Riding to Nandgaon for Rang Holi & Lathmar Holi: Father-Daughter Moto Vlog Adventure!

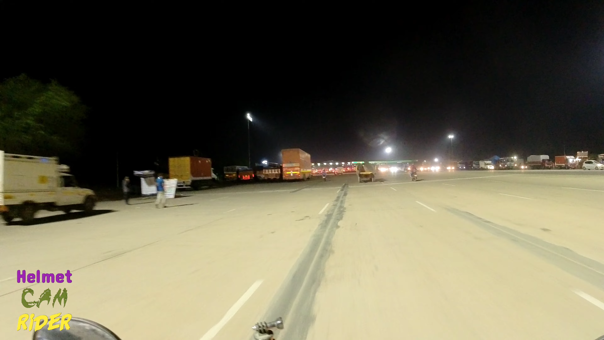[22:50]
ये भाई दूसरा टोल आ रहा है, एक और आएगा फरीदाबाद वाला भी, तीन टोल टोटल है इस रूट के ऊपर जो कि हमें करना है,
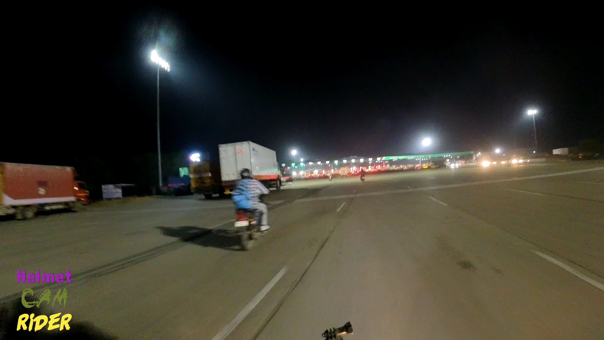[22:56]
एक कोसी, एक पलवल, एक फरीदाबाद, तीन।
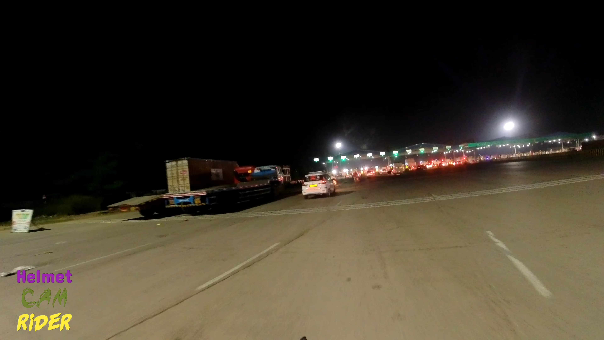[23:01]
हम तो फ्री है, हमारा क्या, हम तो दामाद है उनके टू व्हीलर वाले,
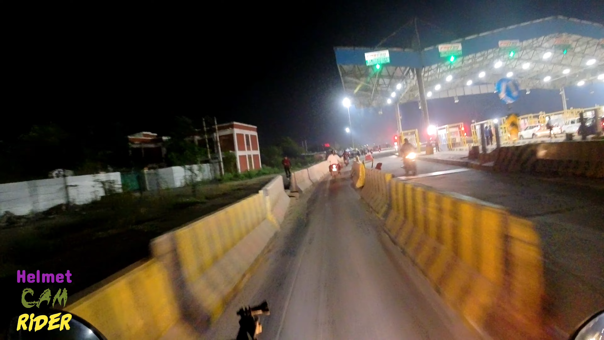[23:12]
तो हम तो भाई इसीलिए साइड से ही निकल जाएंगे बस। दामाद जी की बात सुनो, सुन के कमाल सुनो, दामाद जी की बात सुनो,
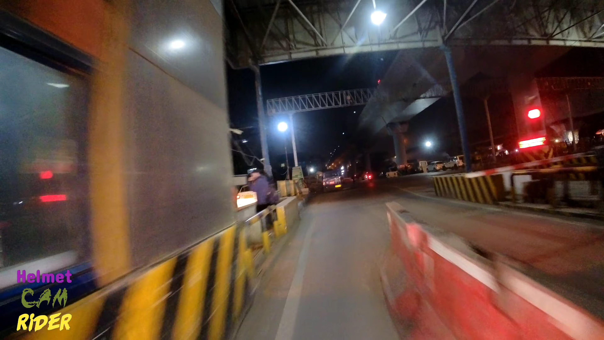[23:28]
बात सुनो, बात सुनो।
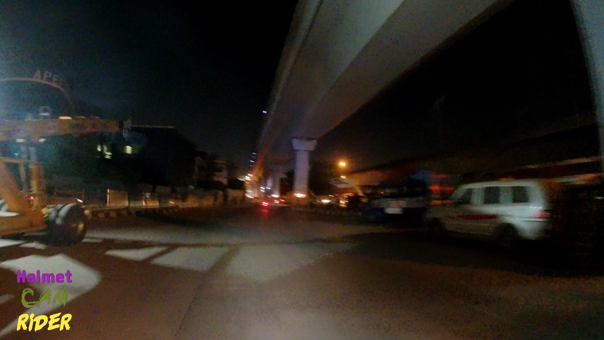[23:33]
सो गाइस फाइनली रीच टू द दिल्ली, दिल्ली पहुंच चुका हूं और ये दिल्ली में एंट्री कर दी है।
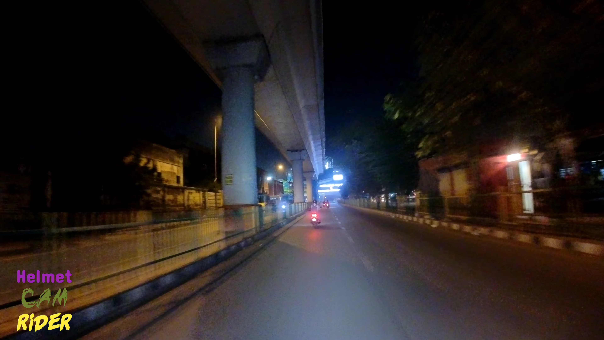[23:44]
तो चलिए मज़ेदार बात ये है कि दिल्ली में एंट्री हो गई है और इन्जॉइंग द राइड। NTPC इको पार्क बदरपुर,
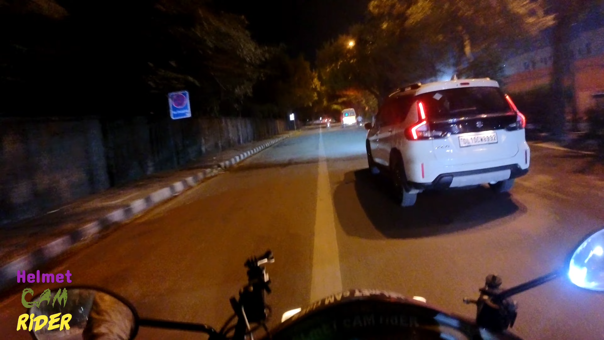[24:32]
फाइनली रोहिणी में घुस चुका हूँ, समय हो गया है 9:15, किलोमीटर लगभग हो गए हैं